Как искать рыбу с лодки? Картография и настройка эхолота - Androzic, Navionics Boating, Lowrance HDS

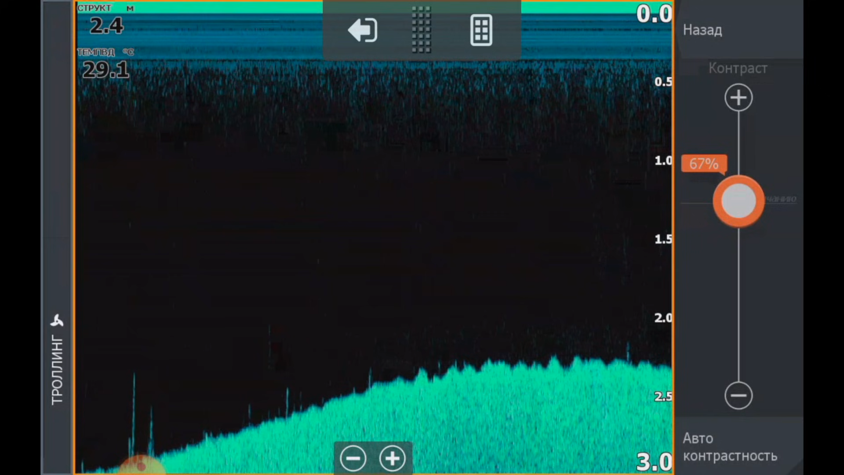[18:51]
On screen: depth 2.4 m, water 29.1°C
Примерно Шестьдесят Восемь Даже Может чуть-чуть Меньше Шестьдесят шесть Вот так Мне нравится И плюс Опять же Палитра Да То есть мы видим
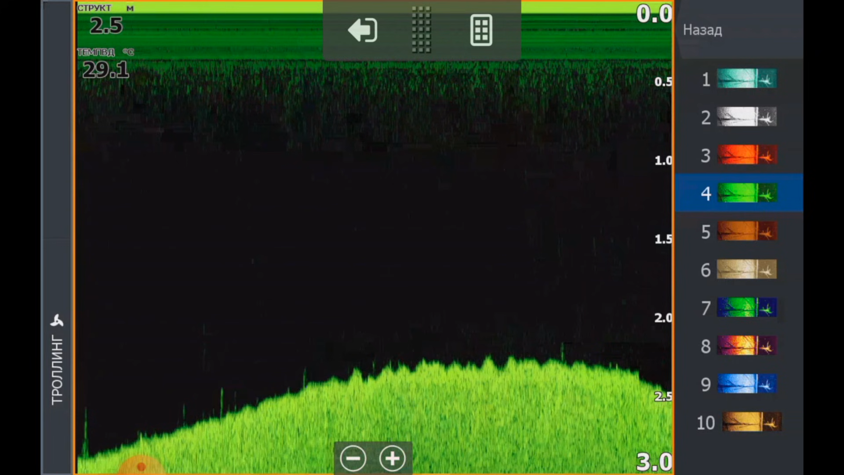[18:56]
On screen: depth 2.5 m, water 29.1°C
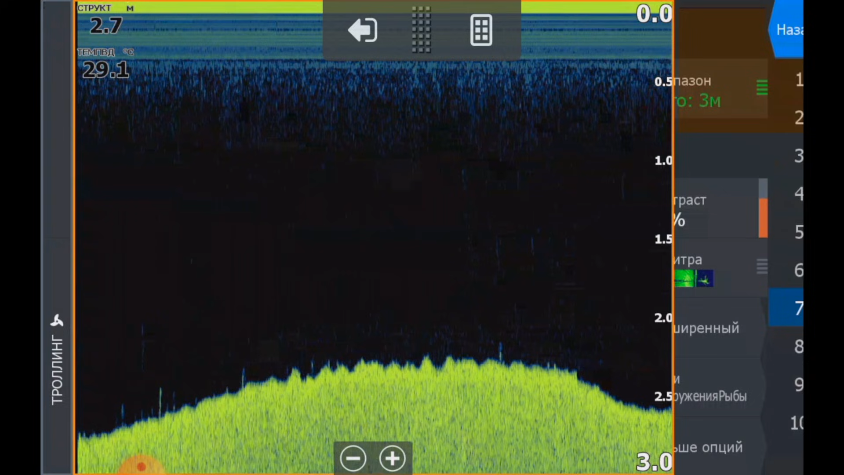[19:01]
On screen: water 29.1°C
В каком В каком цветовом решении Которое предлагает нам Производитель Нам Картинка
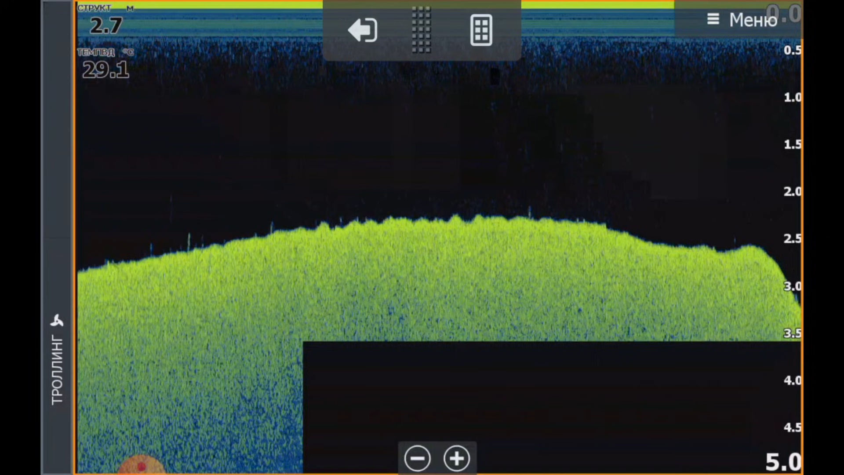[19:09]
Комфортнее Вот Пока Рыбу не вижу Мы еще параллельно Ищем рыбу Вдруг что-то увидим
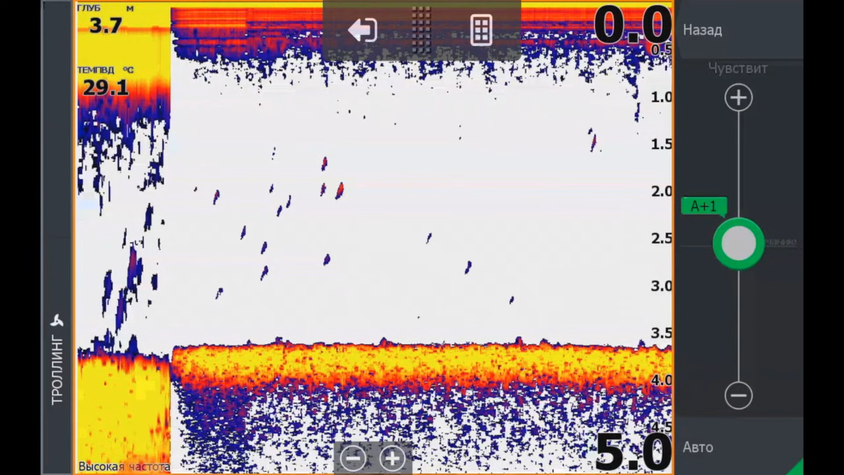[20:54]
On screen: depth 3.7 m, water 29.1°C
Зажимать Практически В ноль Чтобы объекты Пропадали То есть иногда Можно потерять Полезные сигналы Но Так как мы с лодки Мы ищем Достаточно крупные Объекты Ну то есть Это рыба От полукилограмма Скажем так Да То
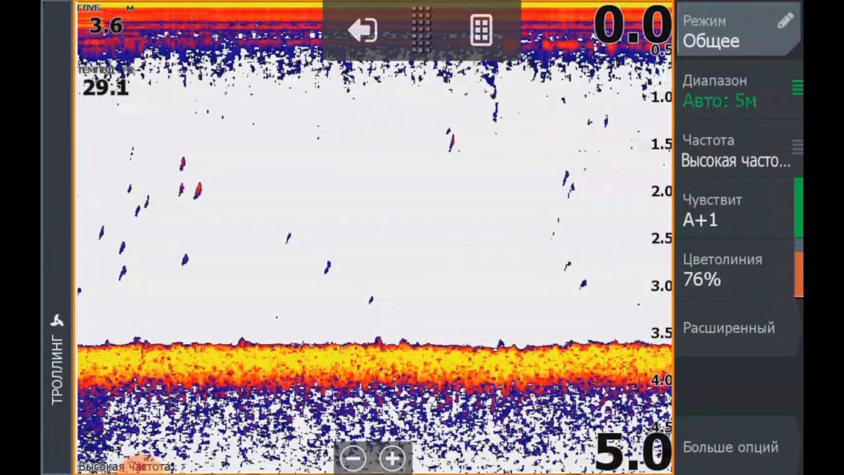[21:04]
On screen: depth 3.6 m
Вот такая Вот Чувствительность Чистота Поверхности Можно поставить Средняя Опять же она тоже Влияет На
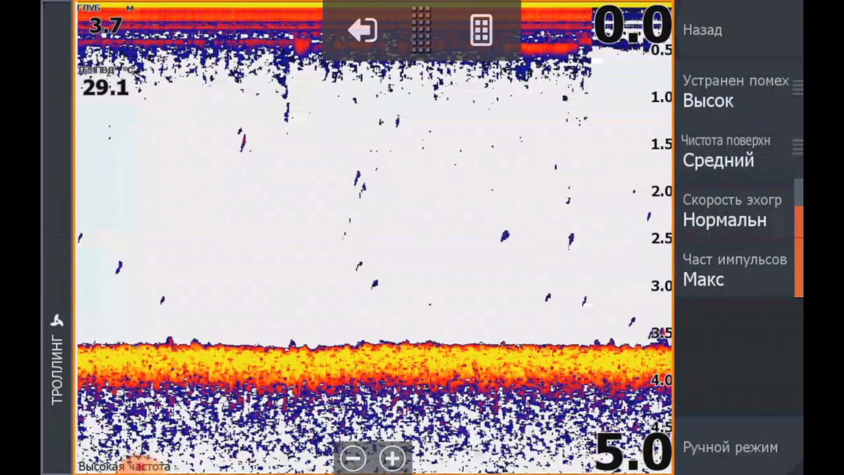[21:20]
Отображение И в толще И у дна И устранение Помех Высокое Зажимаем эхолот На максимум Тем не менее Сейчас практически Чувствительность
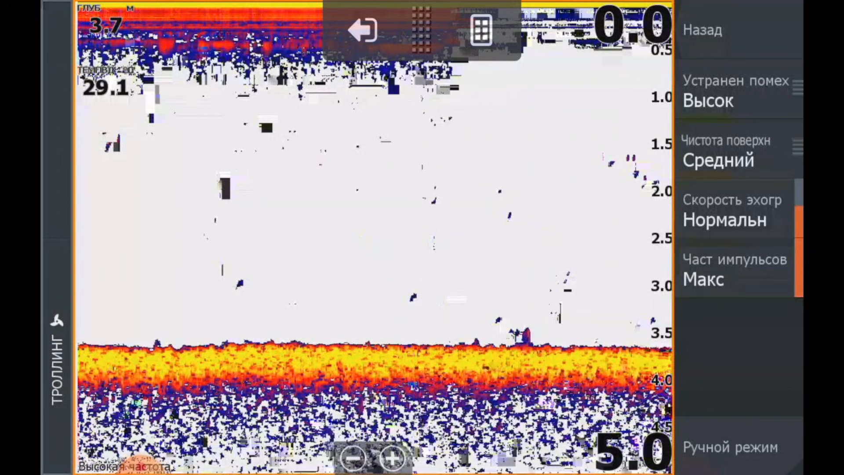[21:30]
On screen: depth 3.7 m
Зажата На ноль И какие то объекты У нас Да Появляются Исходя из Выше сказанной Информации
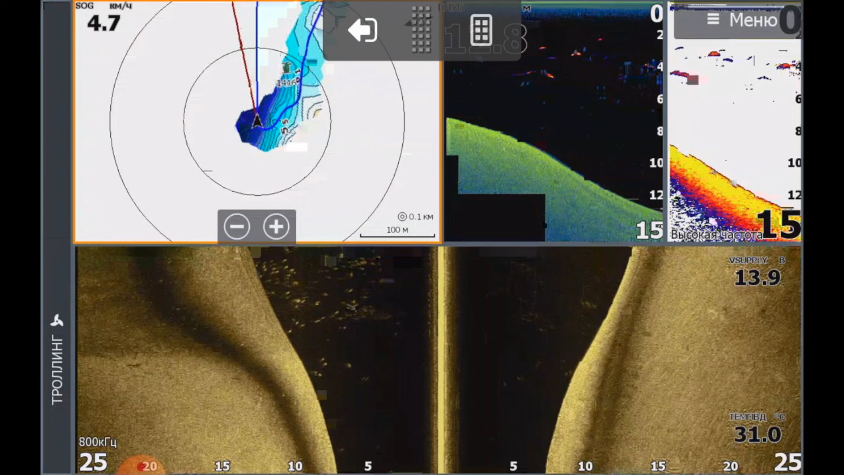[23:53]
Видите 13 метров В середине Есть И куча Но На бровке Я здесь Нашел коряжник Здесь тоже Кстати Есть корчики
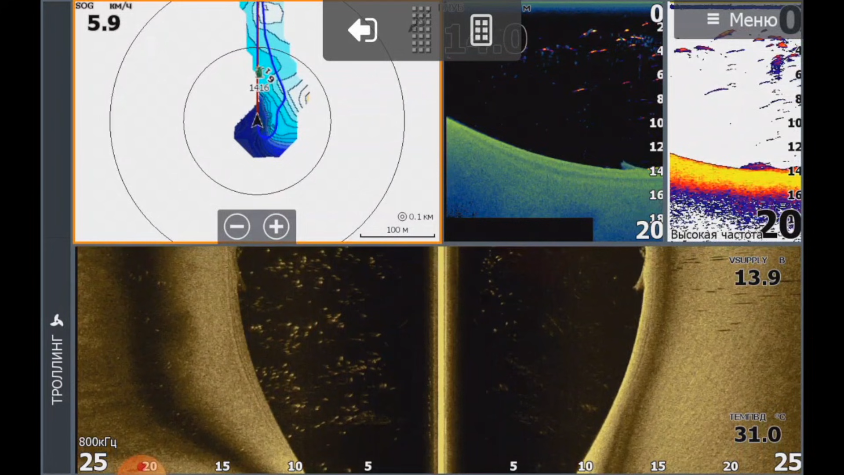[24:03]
On screen: water 31.0°C, speed 5.9 km/h
Но Пустые Вот Сейчас У боковым лучам Вот Я отметил Корчик Точку Смотрите
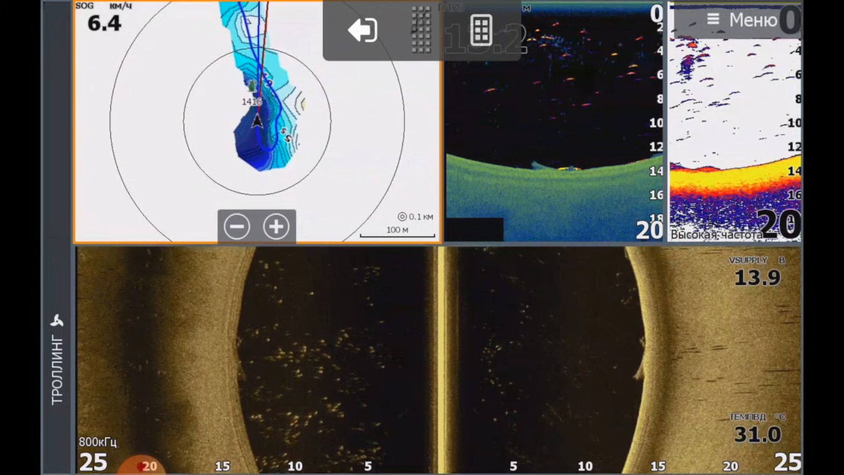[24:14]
On screen: water 31.0°C, speed 6.4 km/h
Сейчас Покажу Как это работает Как мы будем его облавливать Мы на него заходим Вот Точка Которая 14-16
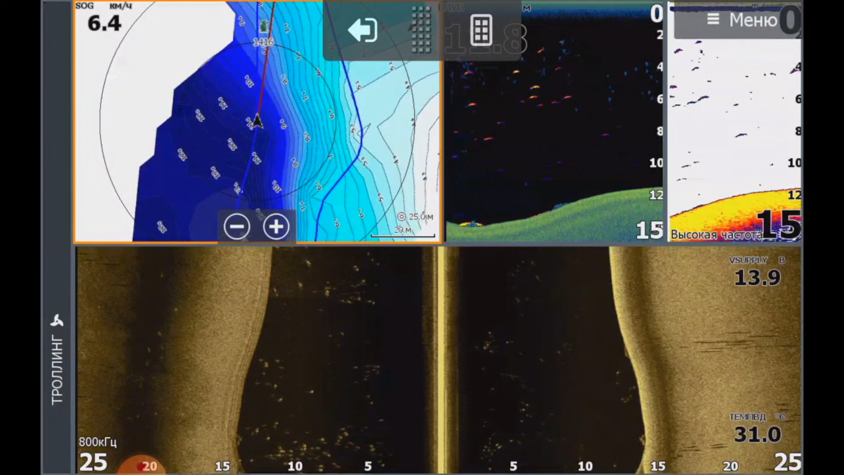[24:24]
On screen: water 31.0°C, speed 6.4 km/h
Заходим Заходим Заходим Заходим Заходим И видите Вот на подъеме Хоп Белая рыба И коряги С ракушкой
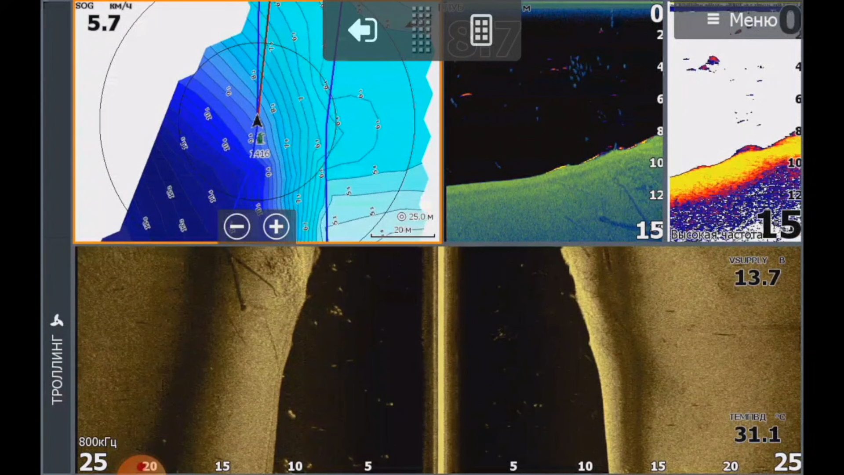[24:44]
On screen: water 31.1°C, speed 5.7 km/h
Шикарно Уже Уже начинаю Останавливаться Супер
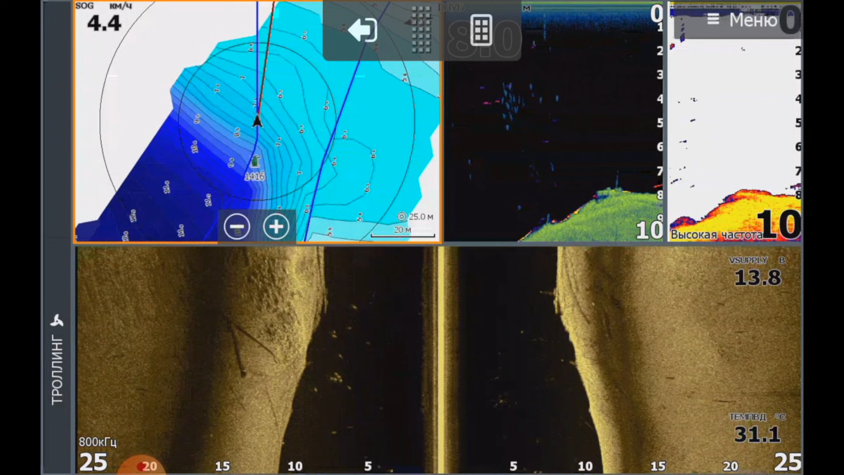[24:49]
On screen: water 31.1°C, speed 4.4 km/h
Место Супер Вот Даже Вижу Судочка Одного Сейчас покажу И вот Нажимаю сюда На линеечку И вижу что 18
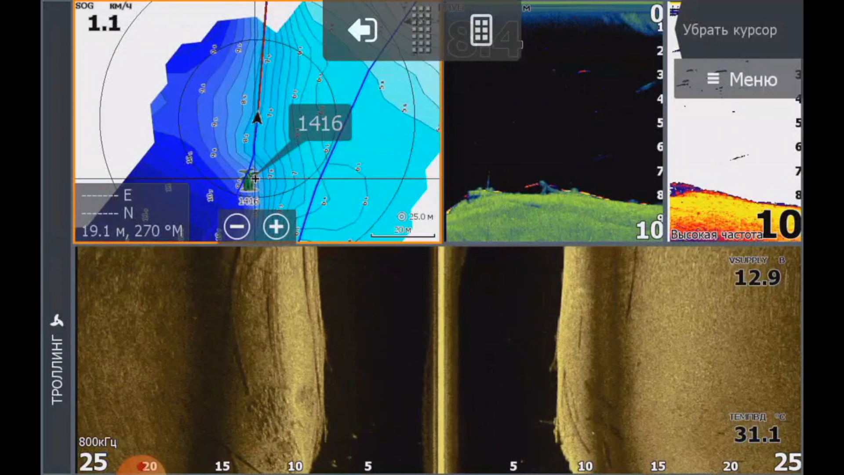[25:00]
On screen: speed 1.1 km/h
метров Я от точки Сейчас становлюсь На якорь Опускаю Моторгайд